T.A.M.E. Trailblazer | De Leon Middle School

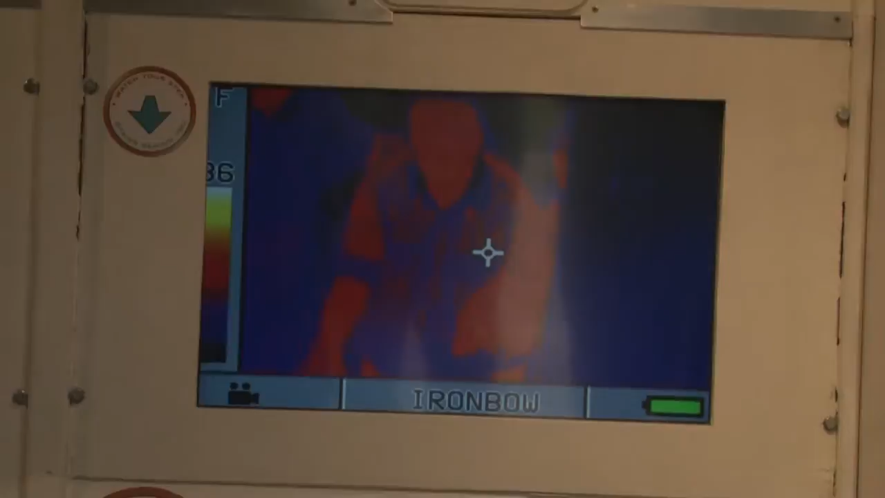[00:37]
Okay, go on up there by those guys. Point on the camera right there. I don't want you to squeeze hard for about five seconds.
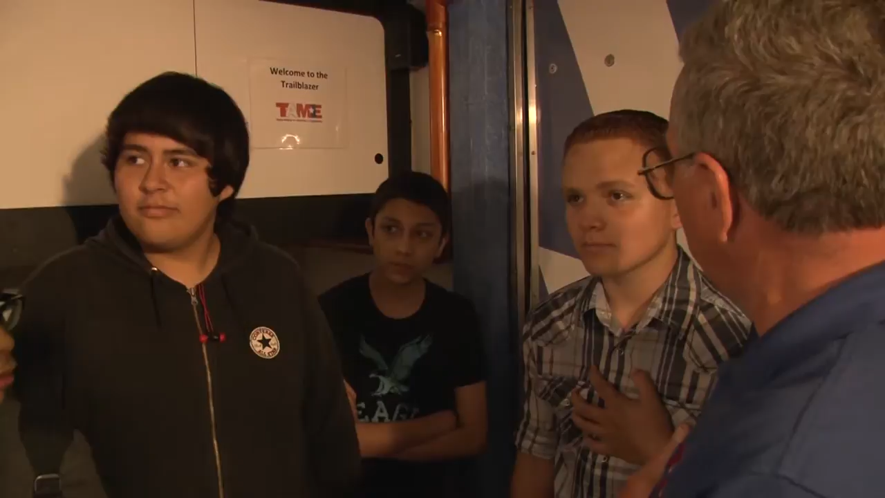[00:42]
When he moves his hand, watch what it leaves behind. All right, guys, move your hand away.
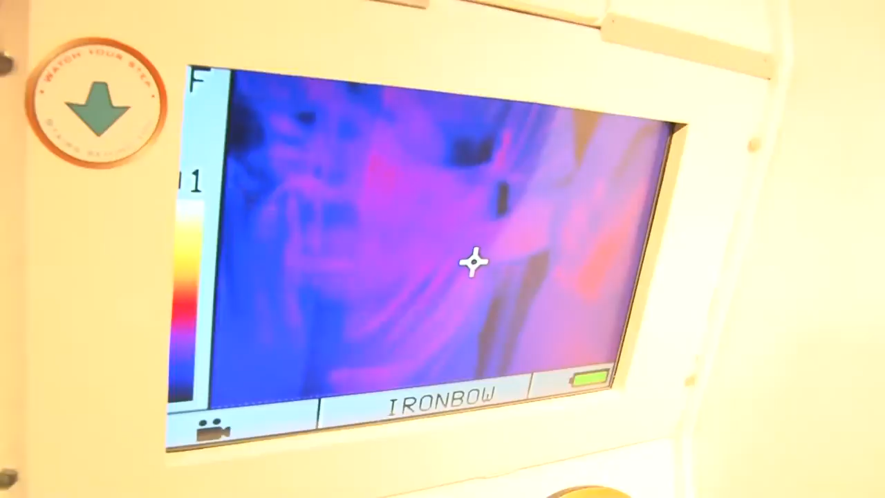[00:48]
See that thermal end? Watch this.